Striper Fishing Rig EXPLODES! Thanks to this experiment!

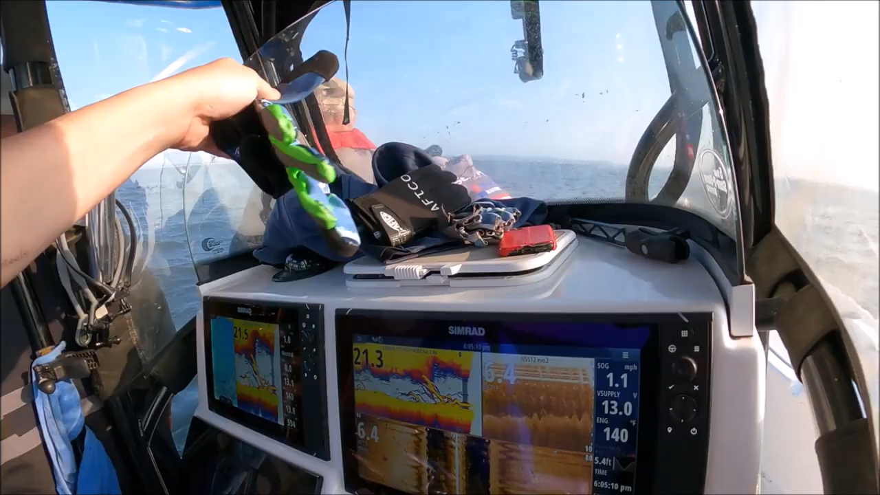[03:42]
On screen: speed 1.1 mph
look at the screen look at the screen
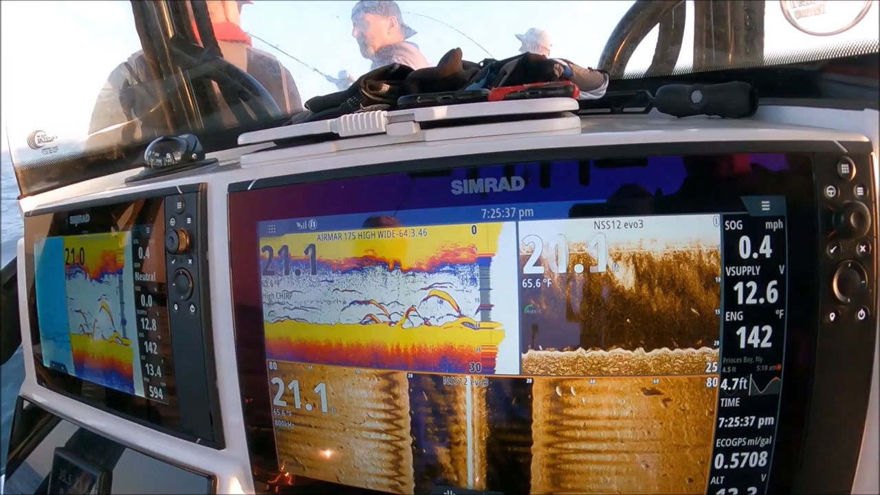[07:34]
On screen: water 65.6°F
we are stacked up on them boys we are stacked up off right eric
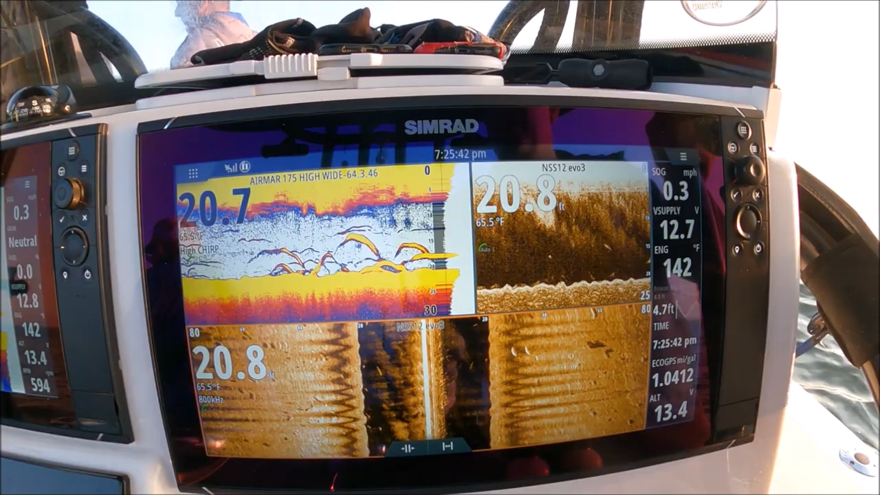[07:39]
On screen: water 65.5°F, speed 0.3 mph
drop them drop it down
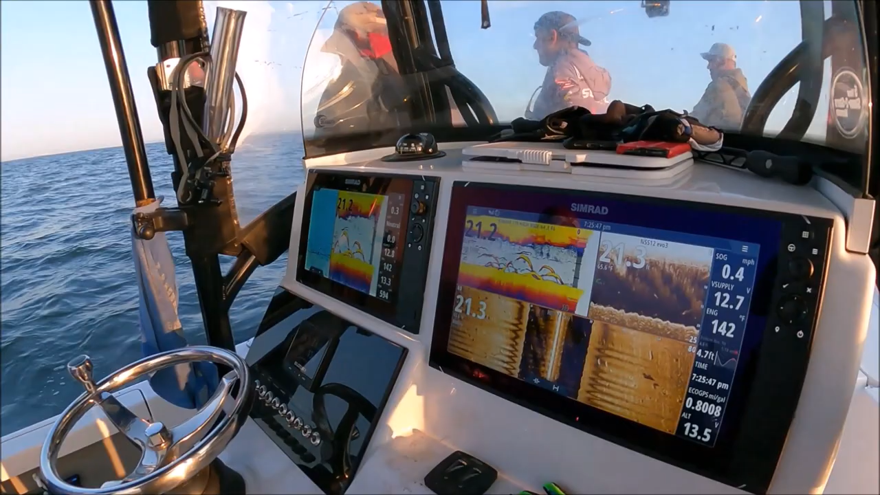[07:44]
you got a swivel on that spoon might have been a blue fish
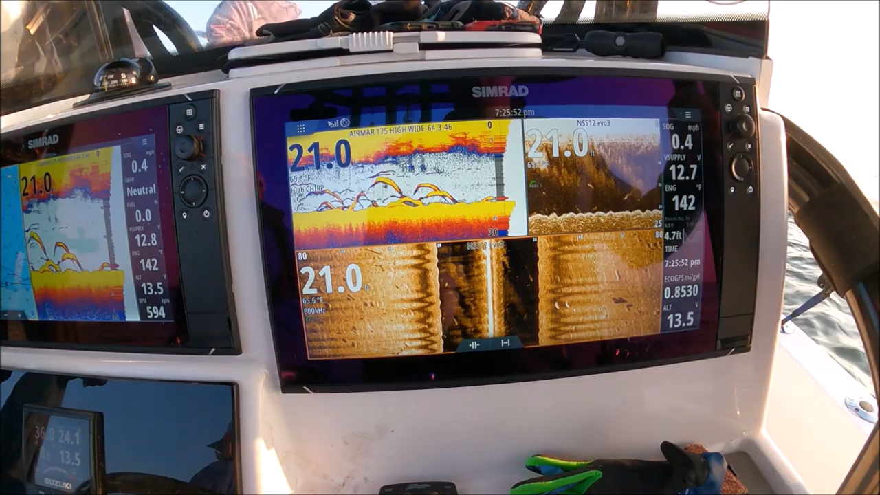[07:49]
oh oh there it is might have been a blue fish oh i lost a spoon huh yeah somebody right at that tommy's hooked up yeah there's bass everywhere